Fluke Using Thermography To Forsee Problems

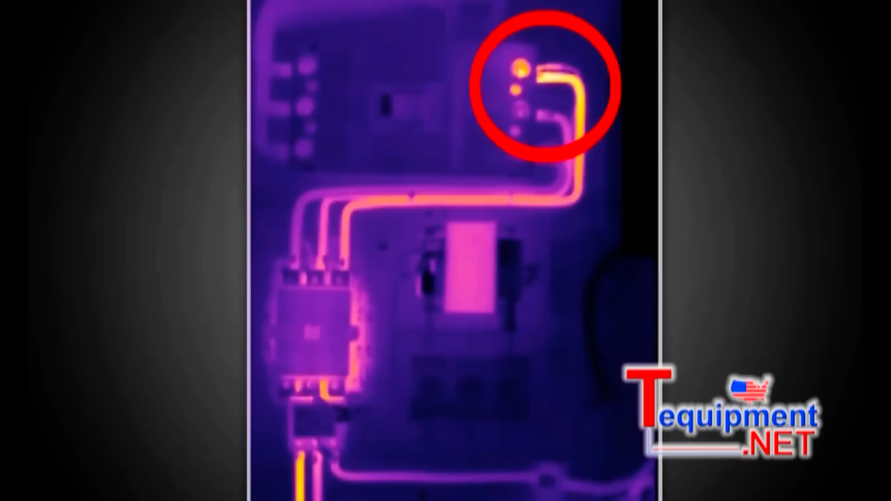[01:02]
which helps you pinpoint problems and make repairs before something goes wrong.
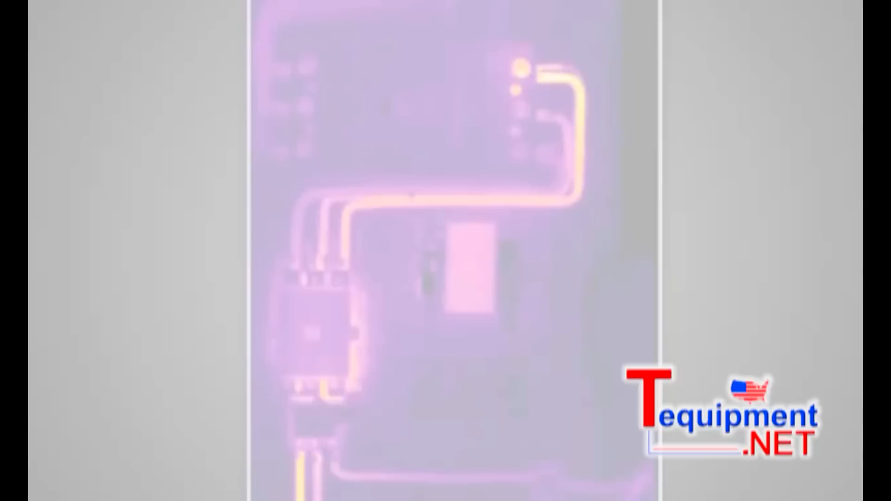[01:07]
Here's an example. If you were inspecting an electrical system, you could take thermographic pictures,
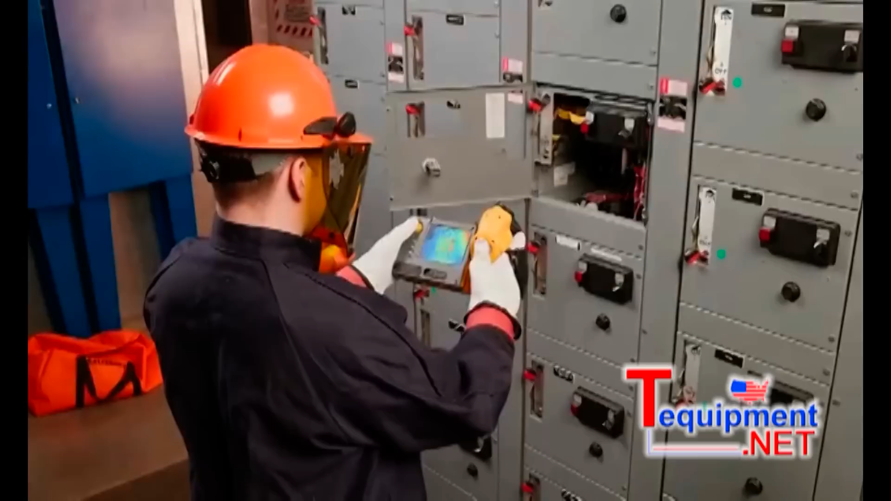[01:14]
IR images, of conductors, fuse boxes, switch gears, and connections.
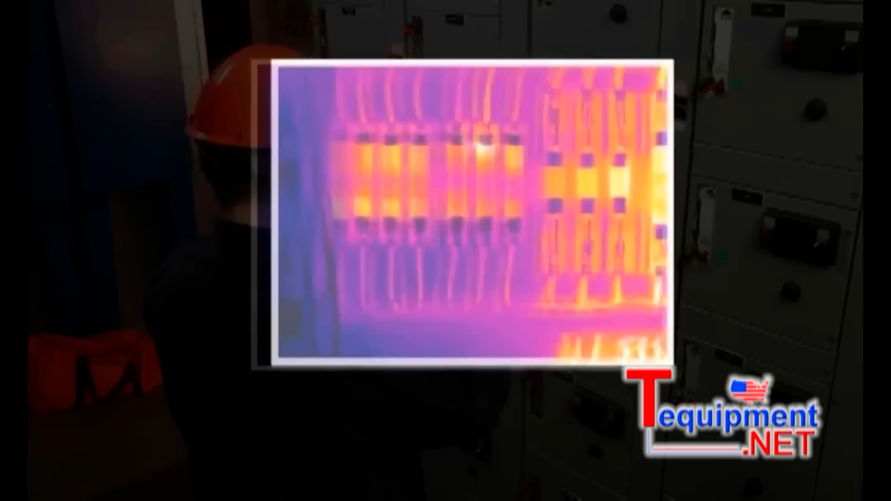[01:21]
Hot spots in the IR image could potentially reveal unbalanced or excessive loads or show loose connections. Without thermal imaging, you may complete your inspection and assume the electrical system was working properly.
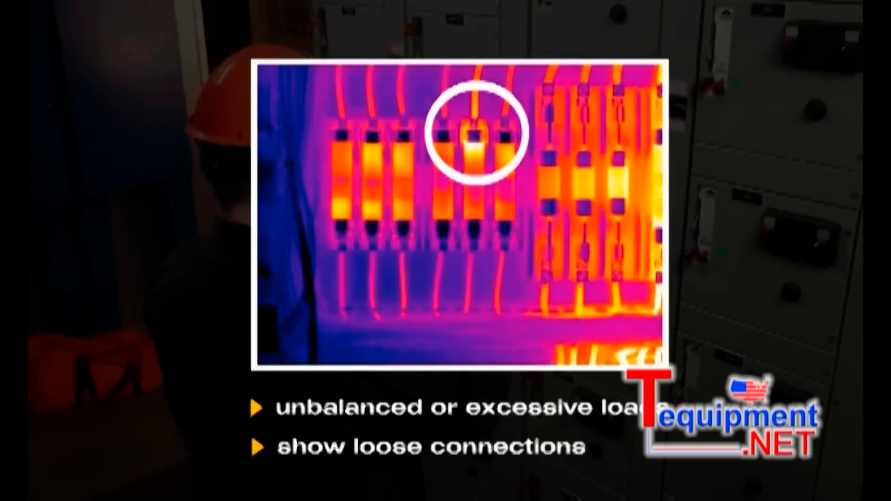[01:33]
With thermal imaging, you can now verify this.
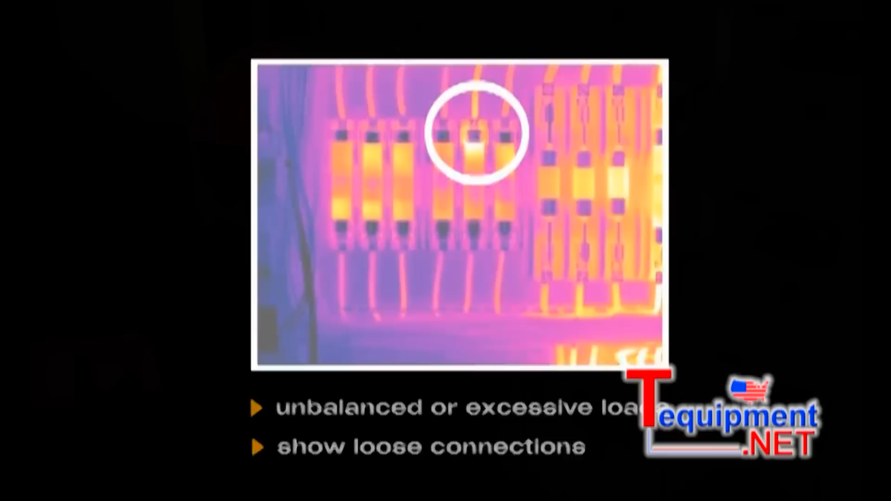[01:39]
Here are a few more examples of where a thermal imager can help detect problems early.
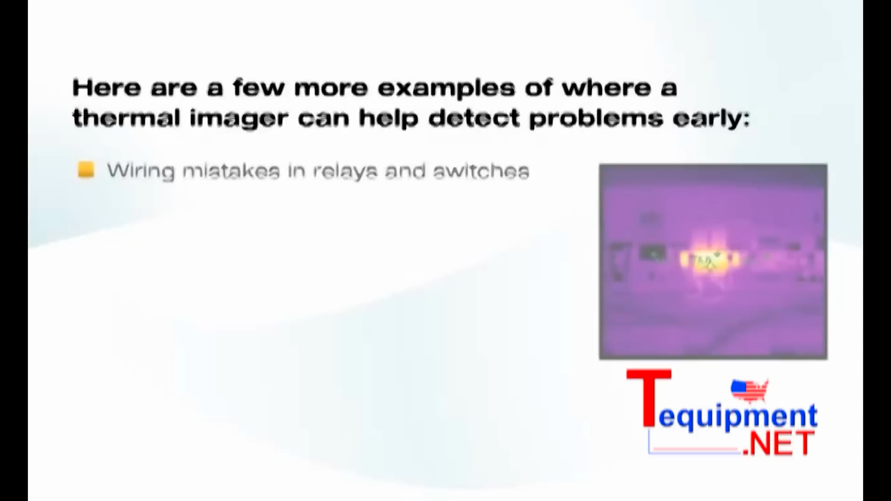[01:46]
Wiring mistakes in relays and switches.
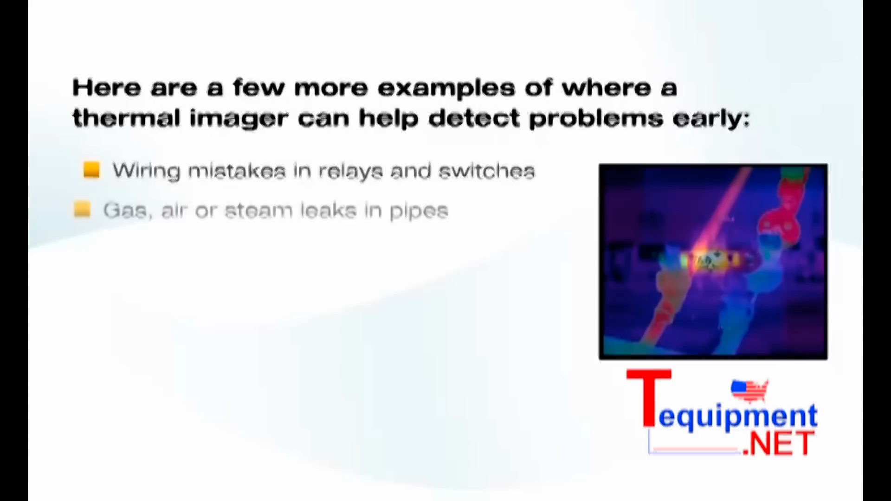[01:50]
Gas, air, or steam leaks in pipes. Overload issues in motors or pumps. Moisture in walls or under roofs or floors.
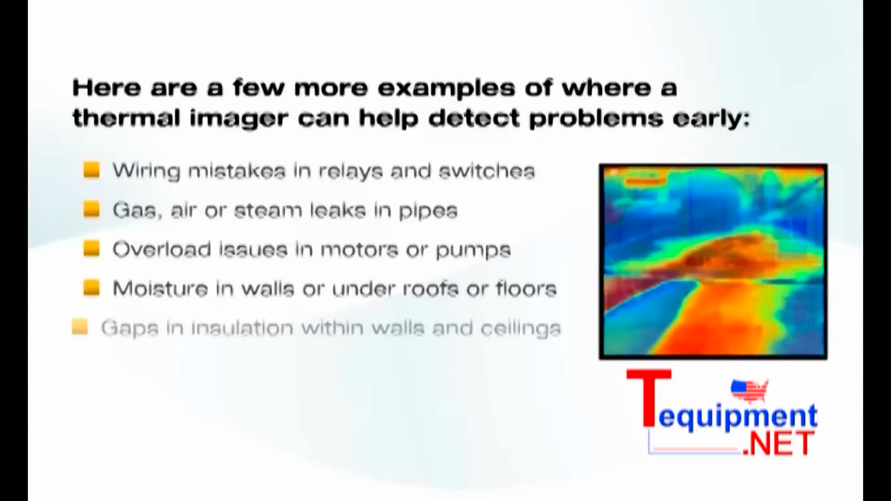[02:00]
Gaps in insulation within walls and ceilings. Component failures in circuit boards. And essentially any issue where the temperature, hot or cold, is a factor.